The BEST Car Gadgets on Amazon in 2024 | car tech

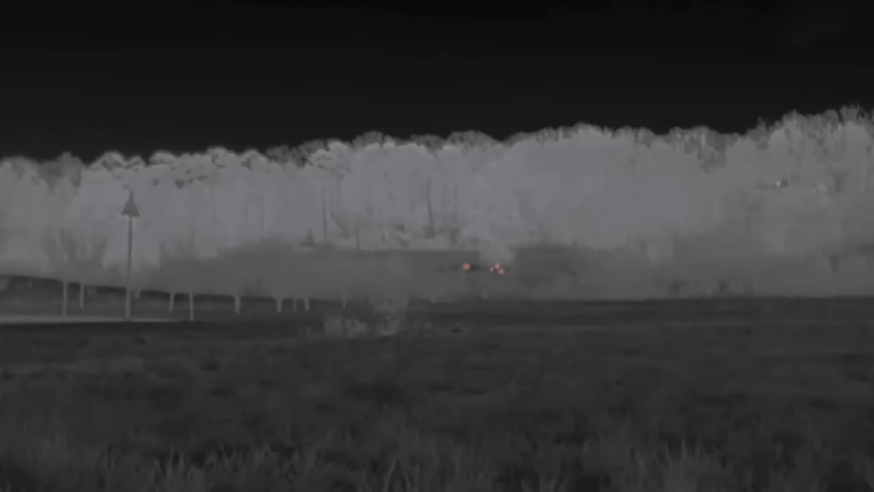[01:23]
thanks to an infrared camera plus the system effortlessly distinguishes between pedestrians and
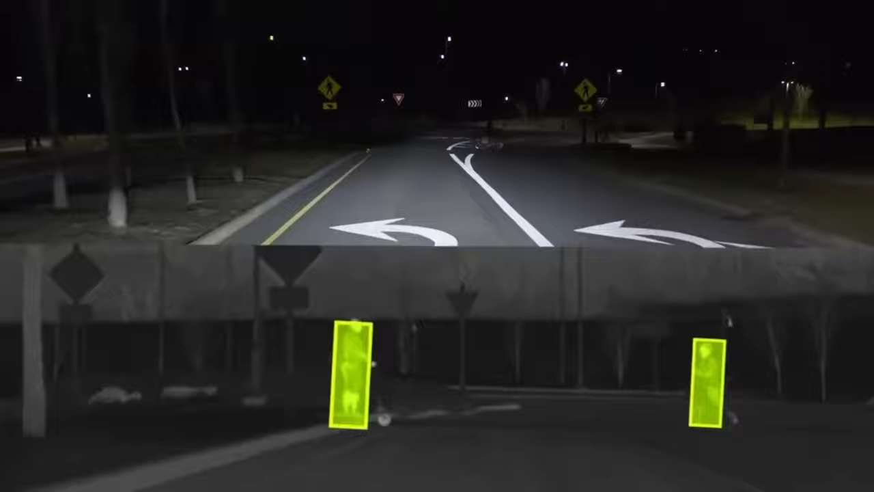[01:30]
cyclists
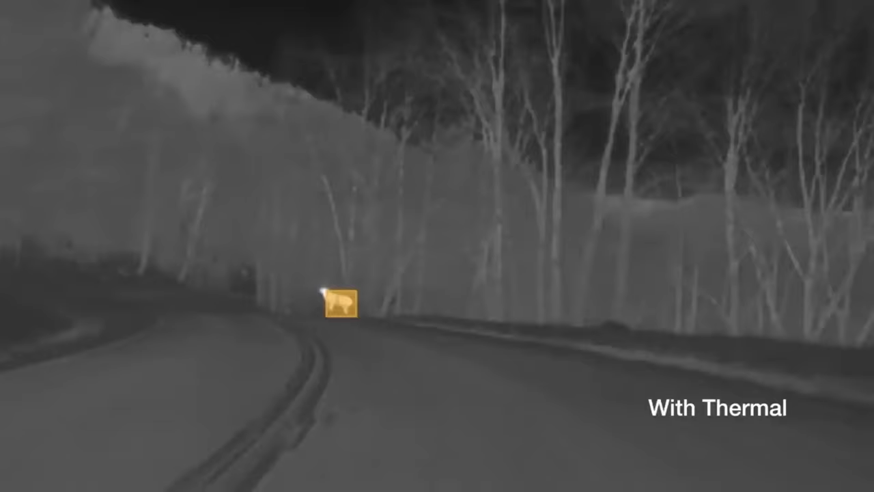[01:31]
as well as deer and motorcyclists furthermore makers of integrated
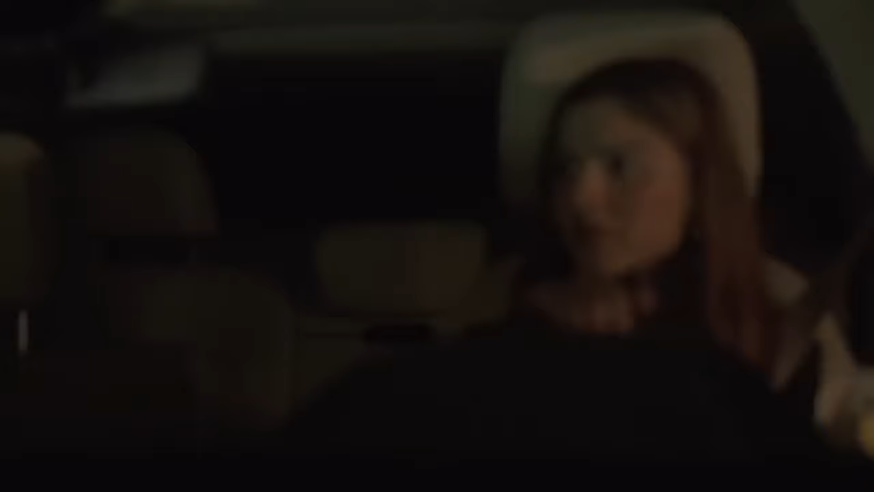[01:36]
automatic energy braking and a road edge classification feature now navigating through
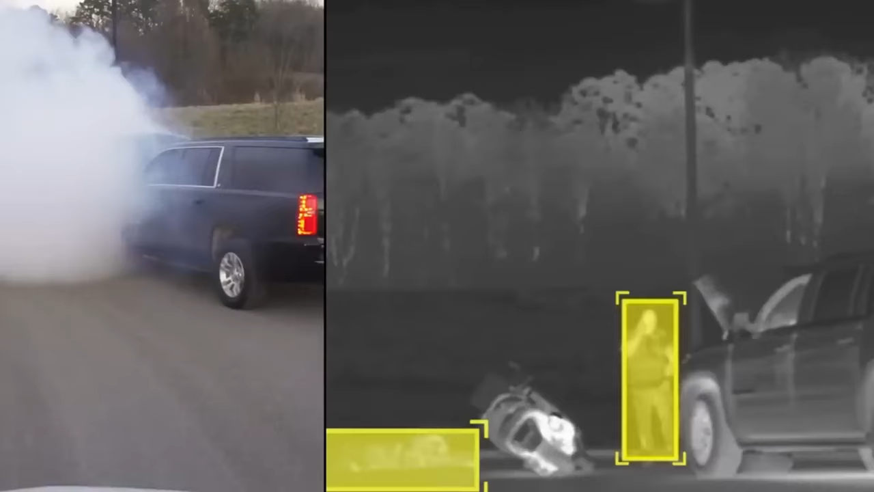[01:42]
darkness and fog is a breeze and by the way